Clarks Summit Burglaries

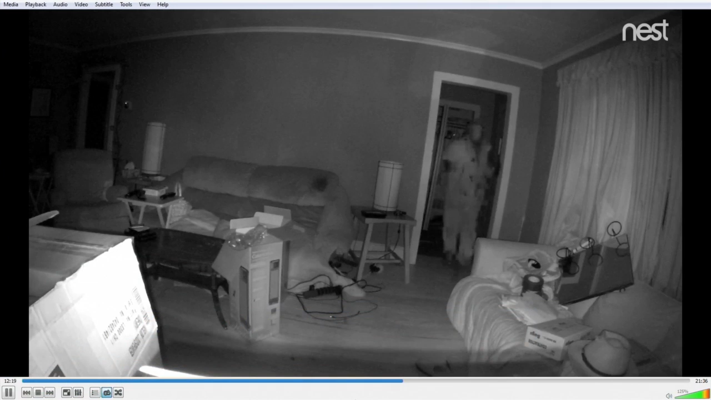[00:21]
This is home surveillance video on Greenwood Avenue, released by the Clark Summit Police Department.
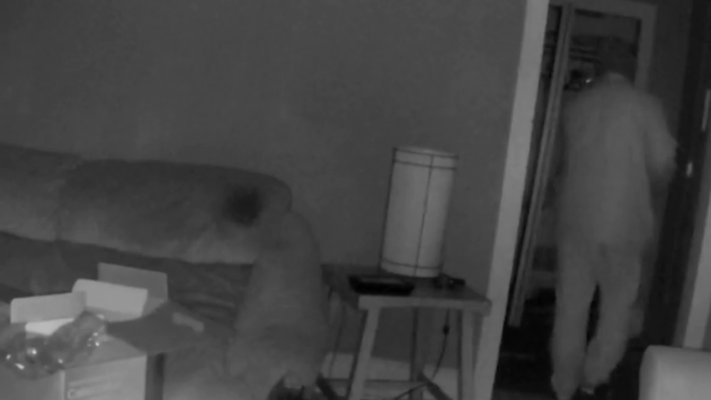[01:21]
Here's a closer look at the suspect now.
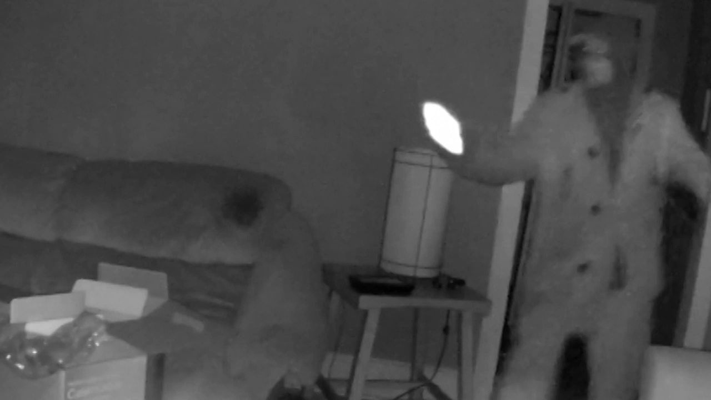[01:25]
Chief Yarns says the burglar has been wearing gloves, so they have not been able to identify him,